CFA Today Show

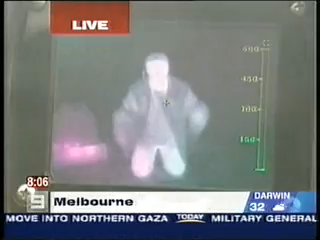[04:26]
particularly in colder areas, warming themselves up. And you're looking at a live shot through a thermal imaging camera.
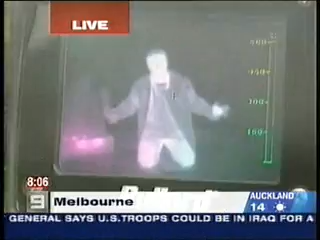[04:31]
And this is what the Fire Brigade uses to actually do search and rescue and to locate the source of the fire.